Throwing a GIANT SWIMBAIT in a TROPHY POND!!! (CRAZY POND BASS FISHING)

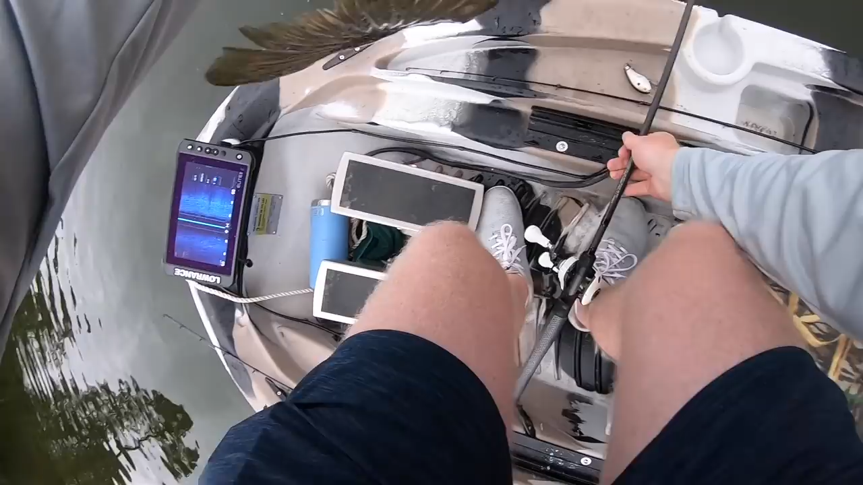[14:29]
And sure enough, second or third cast on it, I bumped off some rocks right on the ridge where I saw it and got a nice reaction strike. Oh, let's go. Go back in there.